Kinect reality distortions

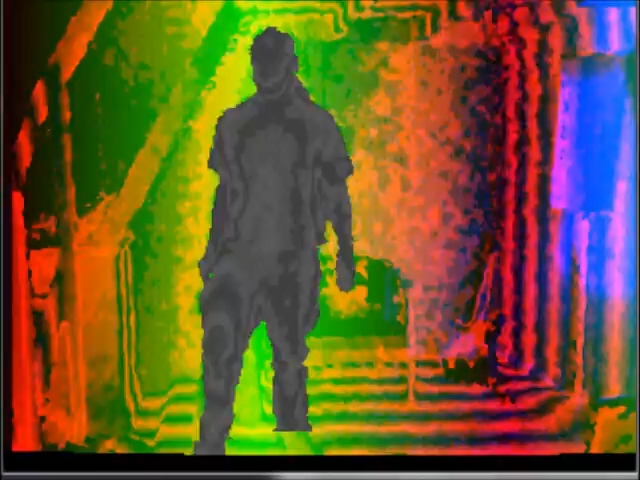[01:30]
I'm done. Notice how the stripes are projected on all the surfaces.